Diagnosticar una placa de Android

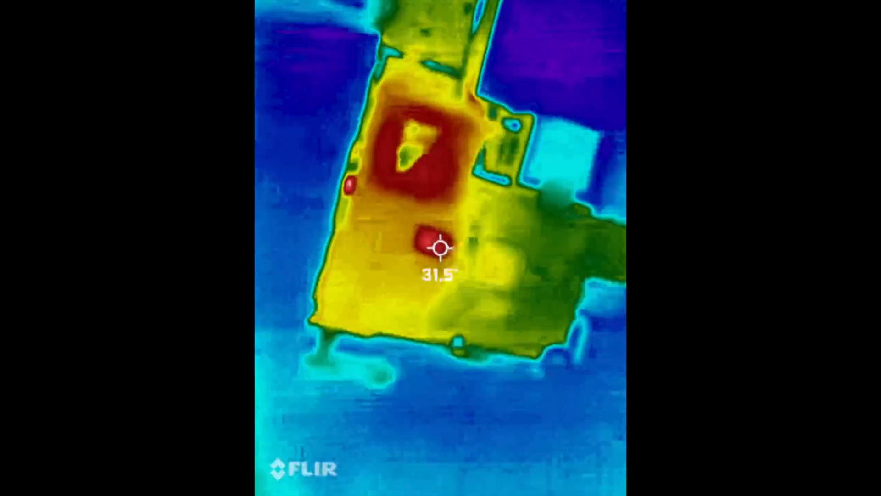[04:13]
Ahí se puede observar cómo el PMIC se calienta. Para solucionarlo, tenemos que reemplazarlo.